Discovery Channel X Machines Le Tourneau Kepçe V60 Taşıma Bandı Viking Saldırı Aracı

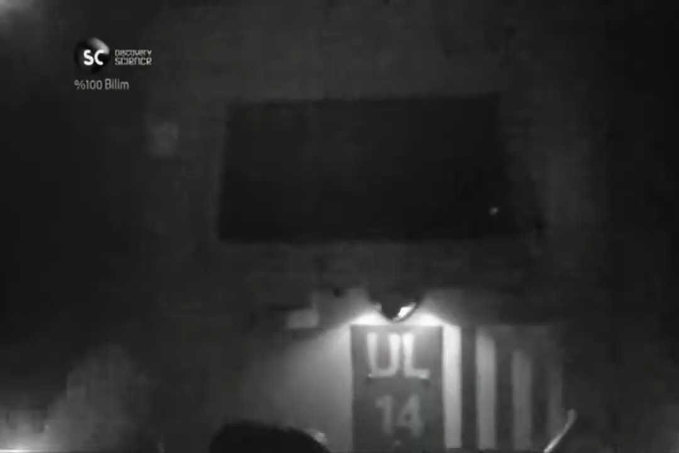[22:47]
Aysız bir gecede Vikingler suyun kenarında yerlerini alıyor.
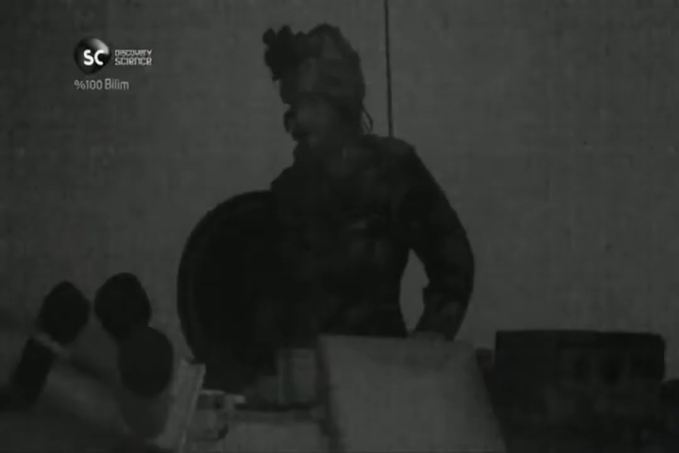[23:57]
Hey, sağa git. Viking'in ileri bakan kameralarındaki hizah çizgilerini kullanarak,